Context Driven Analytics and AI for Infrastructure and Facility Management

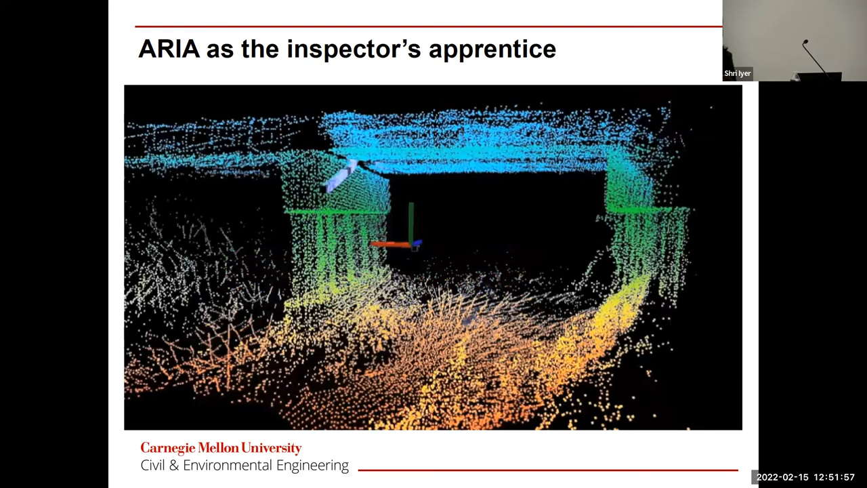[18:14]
So all of these voxels, what it is trying to do is to collect, you know, data,
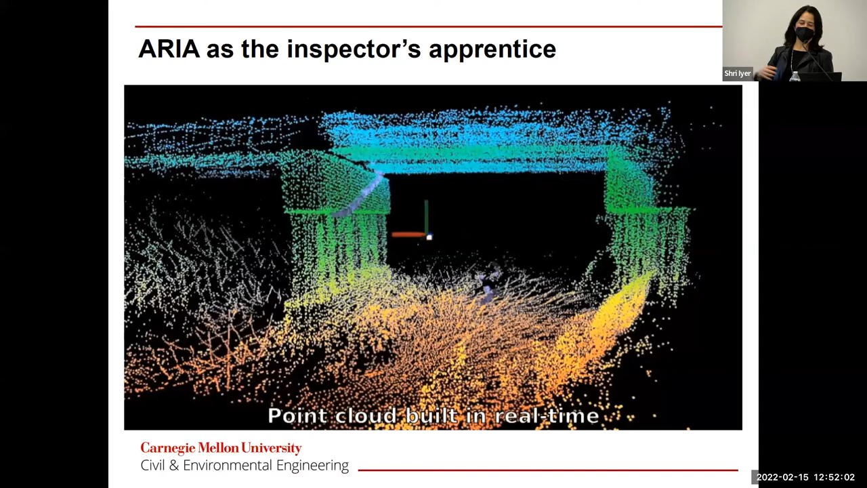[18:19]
in this case point cloud data, as well as video streams, while not hitting, you know, any parts of the bridge.
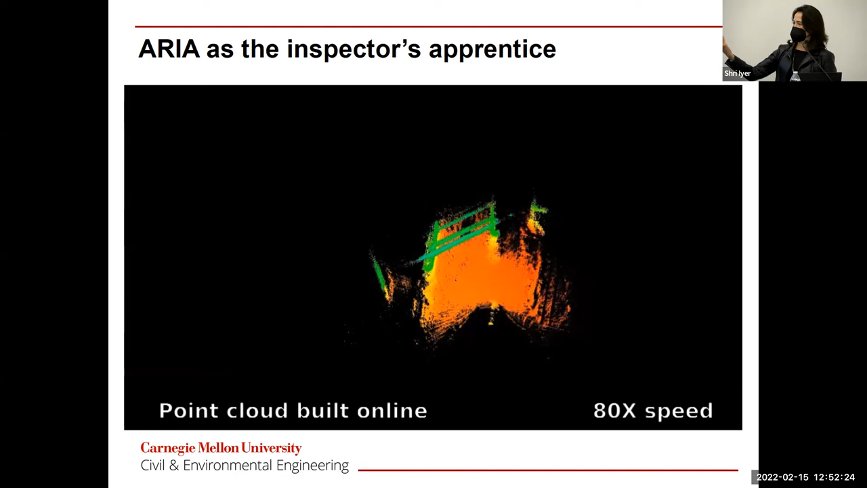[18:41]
How do you keep the drone stable as you're kind of navigating through the different parts of the bridge? As you collect the data, basically this is what you get.
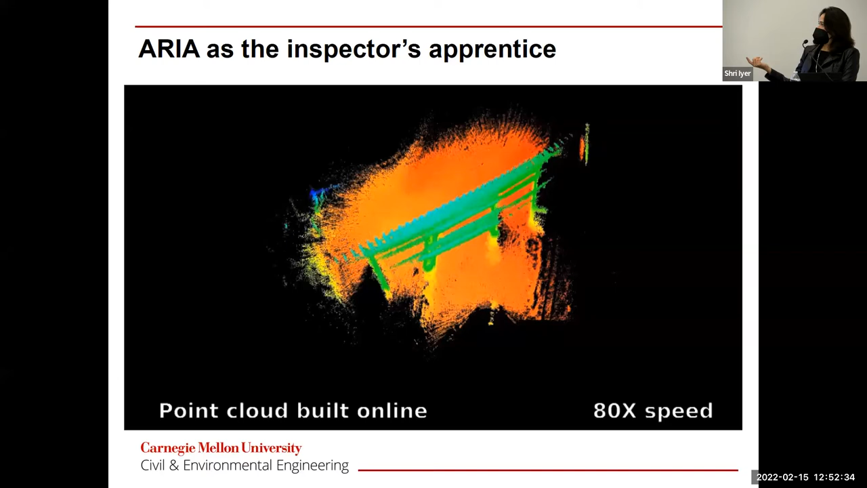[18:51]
You get a point cloud that is built online.
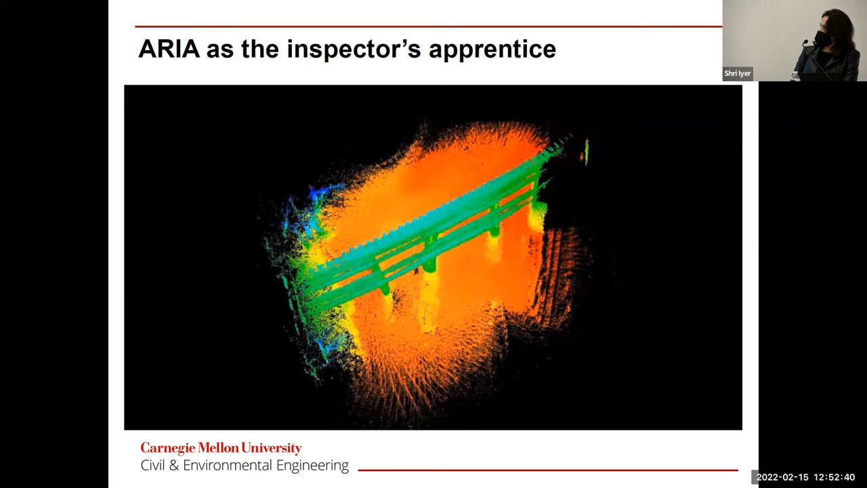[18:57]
And once you have the point cloud, then you can start doing some analysis.
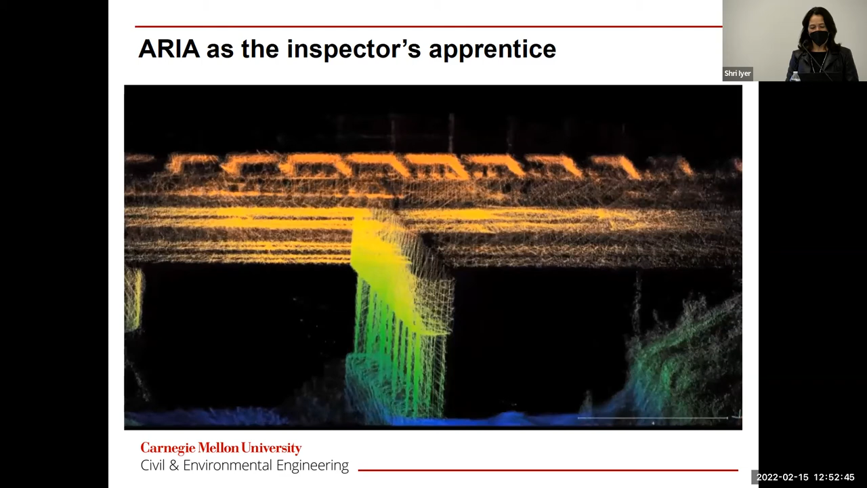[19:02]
And you can find, let's say, a place that requires
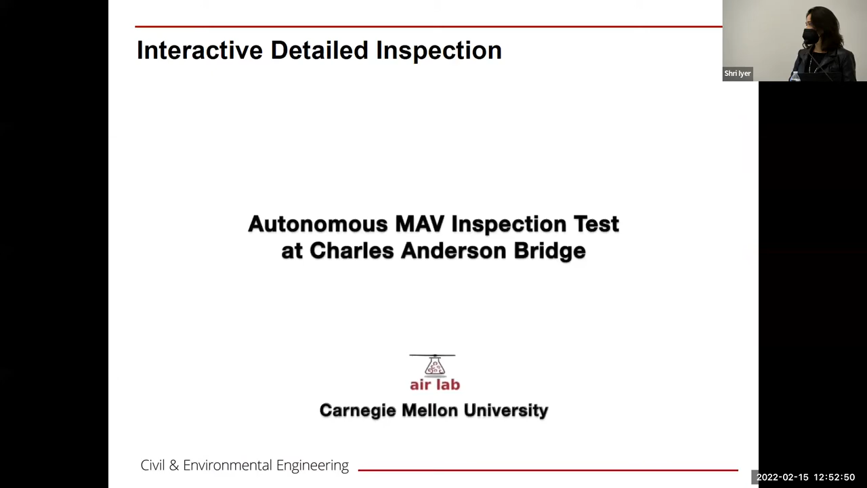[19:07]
a bit more data collection.
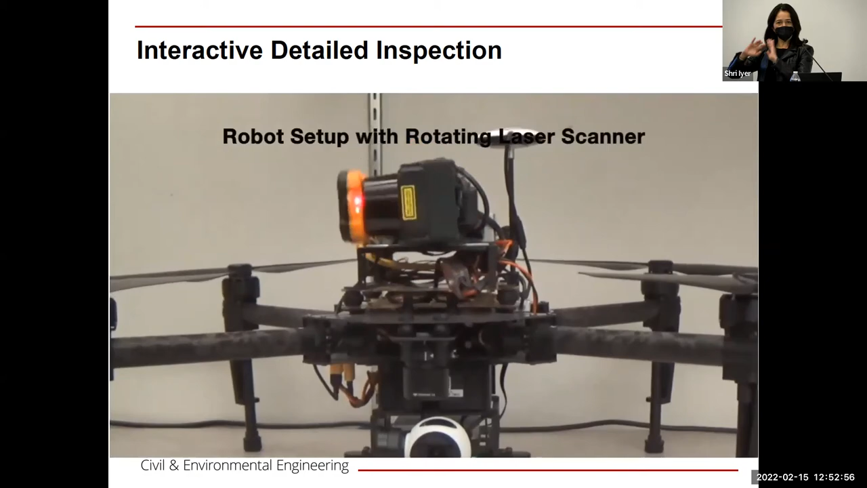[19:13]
As we have seen in the first round, it basically does a sparse data collection to get a general sense of the area.
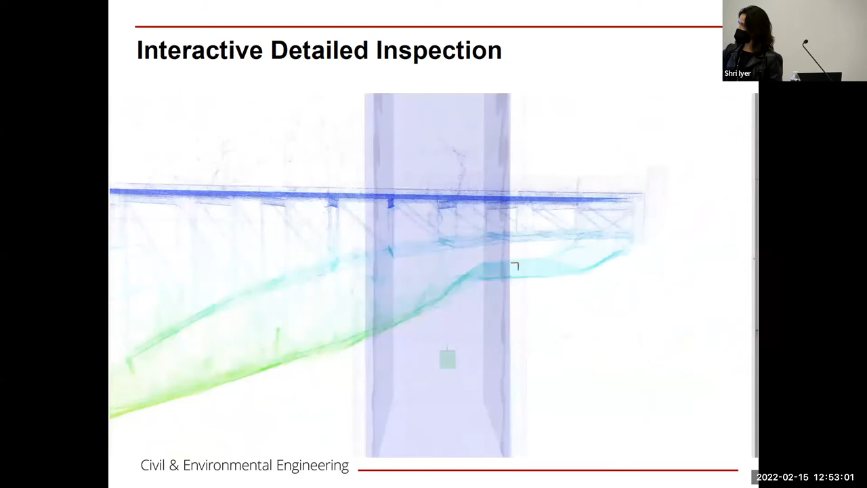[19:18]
And then the inspector might say, hey, I'm seeing something funny on this section,
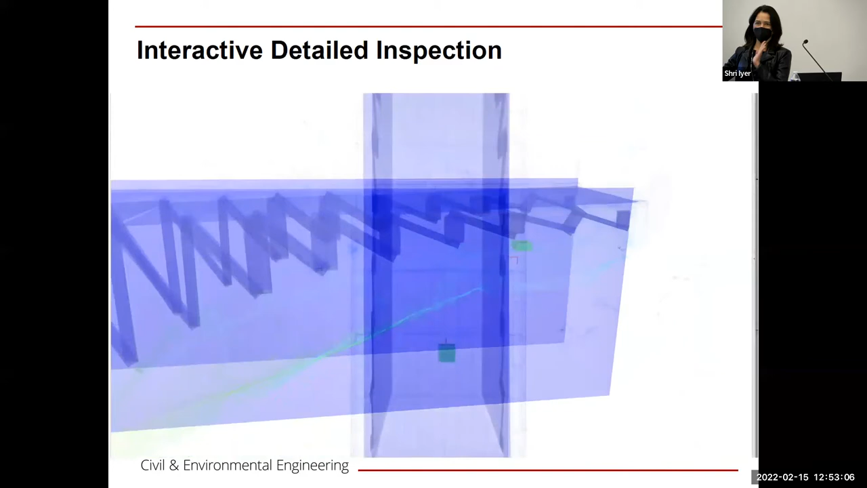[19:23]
to a much more detailed and much more accurate data collection. In this case, the goal of the drone becomes,
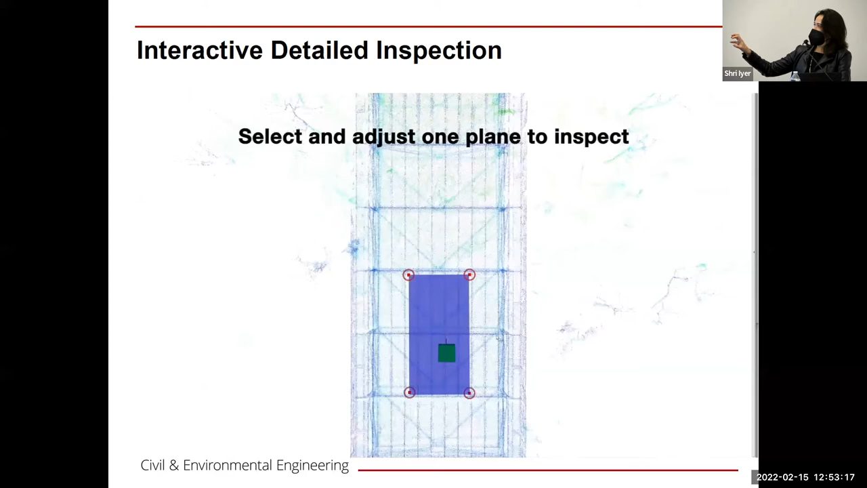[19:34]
I'm gonna collect as detailed, you know, as dense of a point cloud as possible,
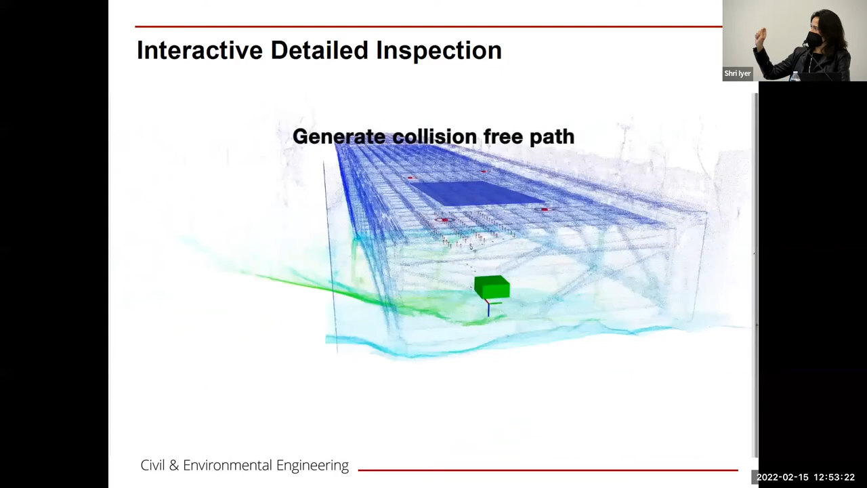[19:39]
again, without hitting any object on that section of the building. As you're gonna see in a minute,
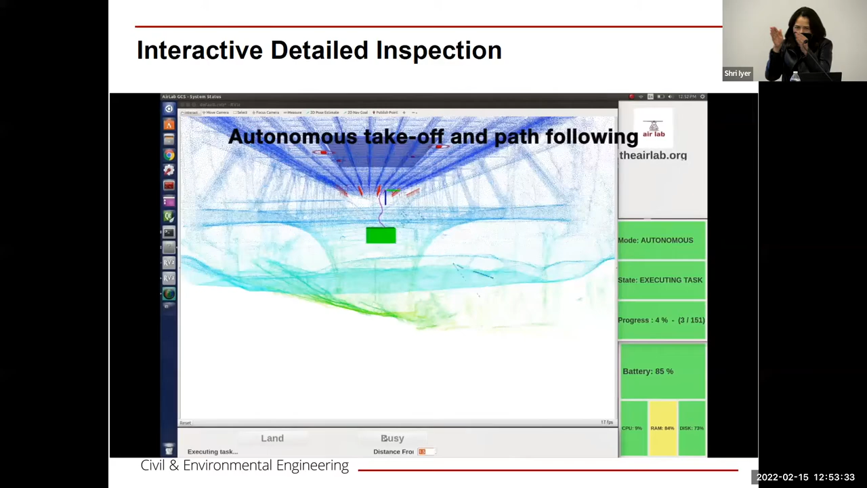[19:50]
what it does is it actually navigates between the girders of the bridge to be able to collect the data about that particular batch.